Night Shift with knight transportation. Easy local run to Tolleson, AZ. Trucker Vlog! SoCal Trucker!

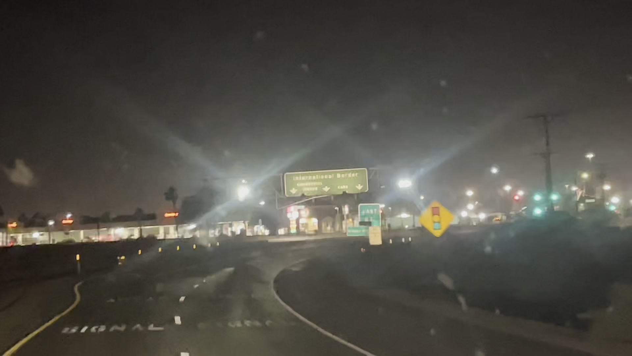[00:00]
not go far down, cause you're gonna end up in Mexico, guys.